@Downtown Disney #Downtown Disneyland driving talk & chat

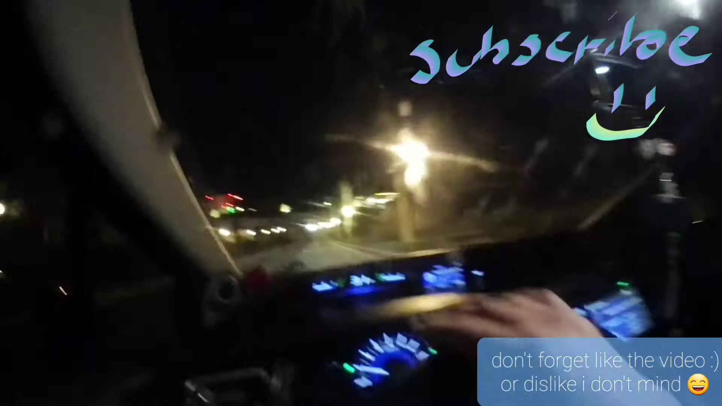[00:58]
and as you can see we're just passing through disneyland right now and it seems like they're um people
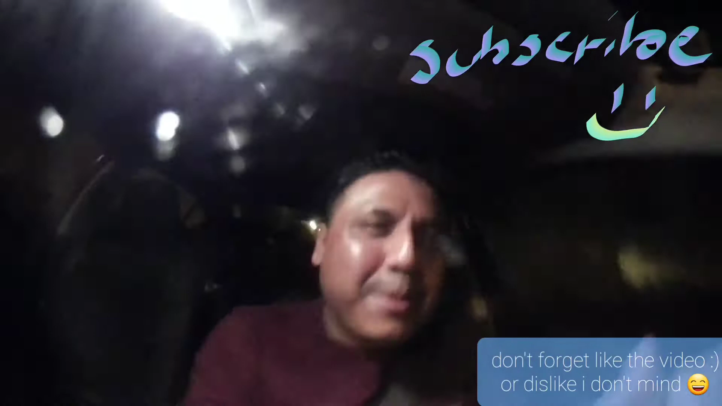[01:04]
are still there you know like it's functioning so this is the area that i was telling you about that uh
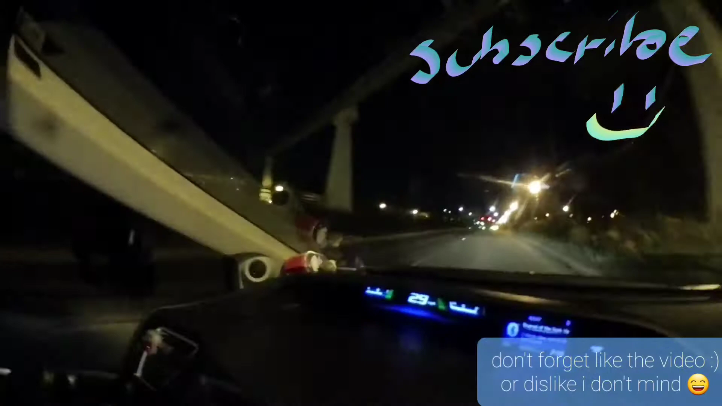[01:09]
they're fixing up to something like they're um there's like yellow lights and i don't know if that's because of the parking to downtown i was trying
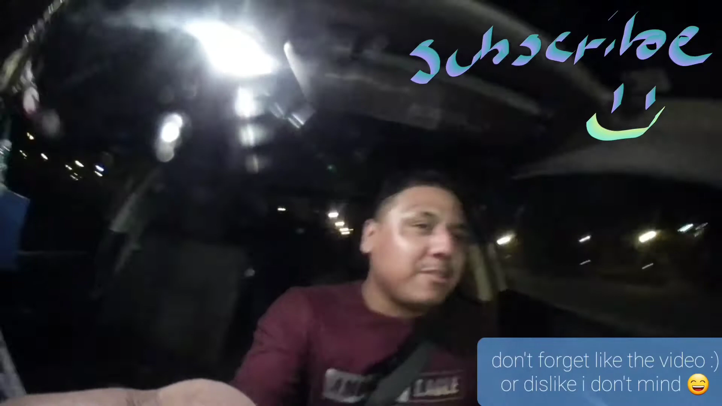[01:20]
to sneeze but yeah they're trying to do something here like i don't know what is it but it's something that isn't like you know like something um i don't know construction um um development development development
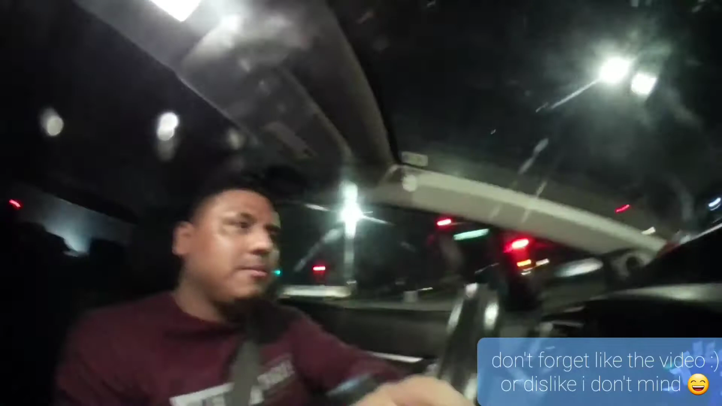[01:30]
but uh i believe they're doing something here okay so this is the cones right here to enter downtown disneyland yes so
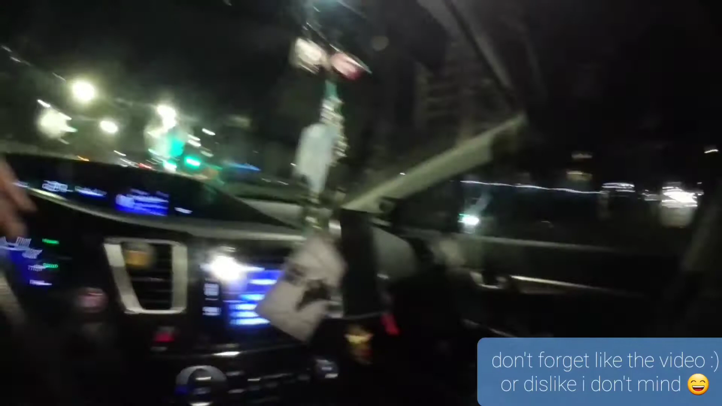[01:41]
this is the area that you guys are going to be coming towards um at the end of the day if you're able to come here to
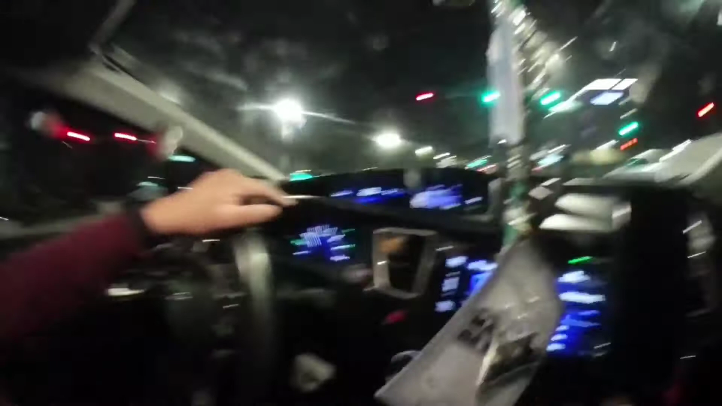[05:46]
already so yes the the way that it looks like this is the main entry of uh downtown
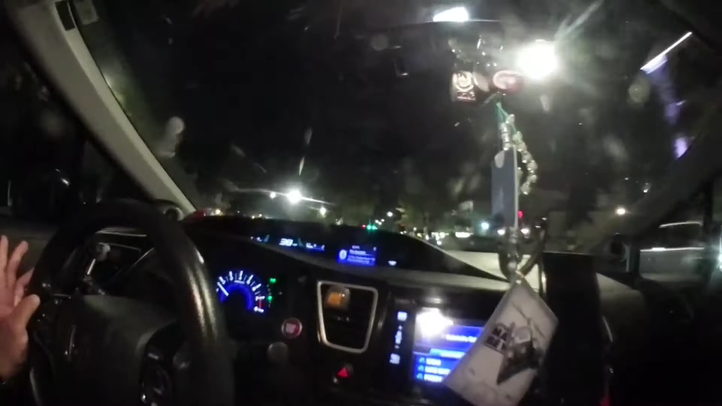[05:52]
and then disneyland right now that is close disneyland so that's on disneyland the people that are coming towards disneyland downtown they're gonna be coming from this way so if they're gonna be walking or if they're gonna be getting a
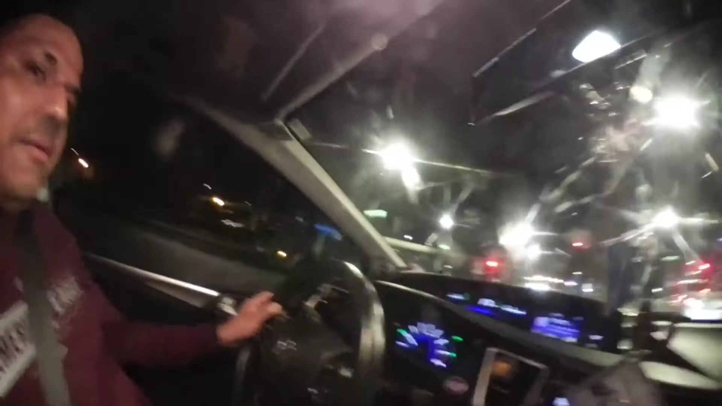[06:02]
ride or something so this is the main entry of um disneyland we're looking at and it seems like it's
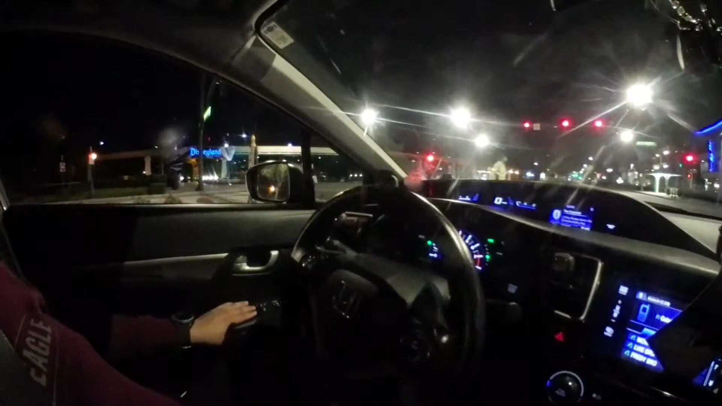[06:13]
not that crowded right now it's few people right now so maybe because it's seven o'clock and people are starting to leave and then they're going towards the other direction where we're at so this is only the people that are walking and then getting a ride so the other side that we're in is the side of the park people are going to be walking to their cars and then driving